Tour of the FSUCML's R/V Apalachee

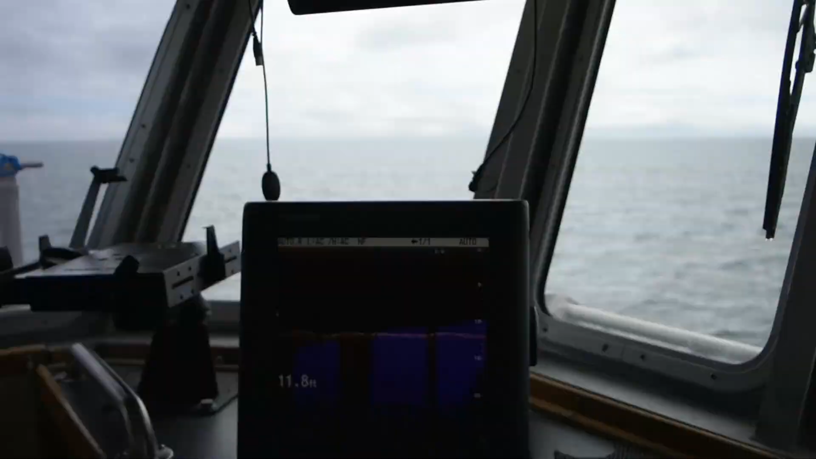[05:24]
There's also radar, sonar, and GPS on the boat.
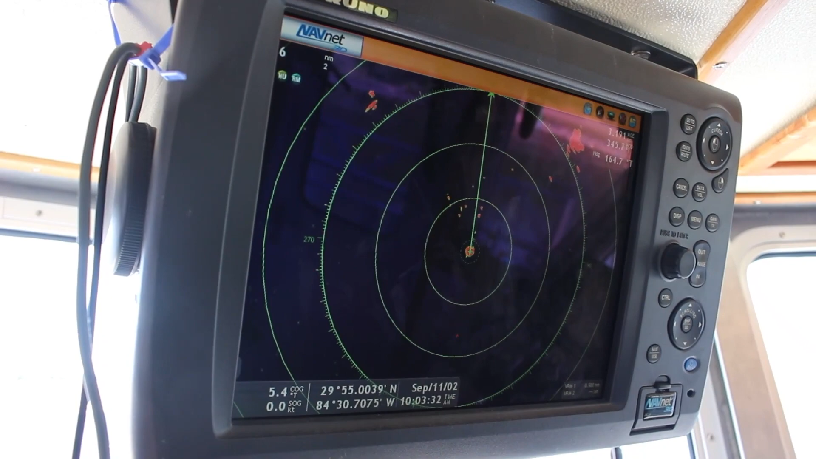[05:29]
The radar we use to be able to see things on
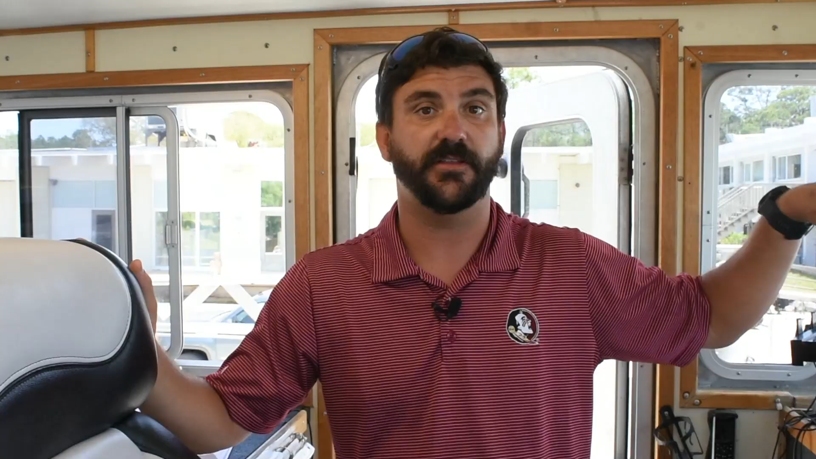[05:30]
the water surface miles away and the sonar allows us to get the
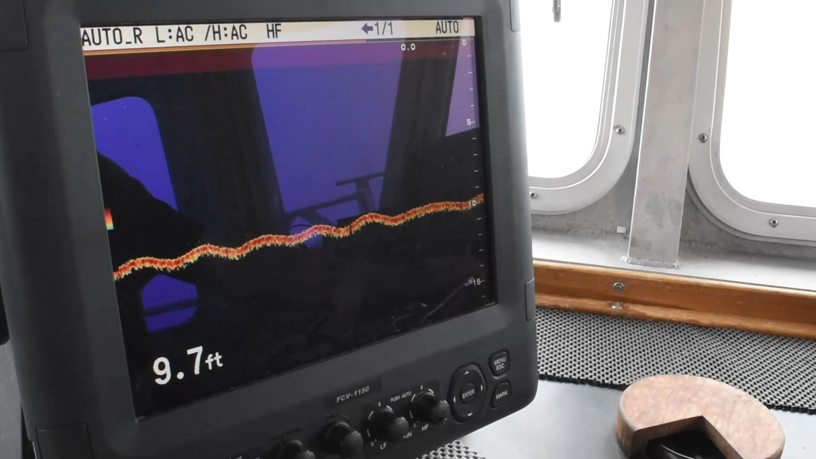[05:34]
On screen: depth 9.7 ft
depth from the bottom of the boat to the ocean floor and the GPS gives us an exact location of where we are at any time on the water.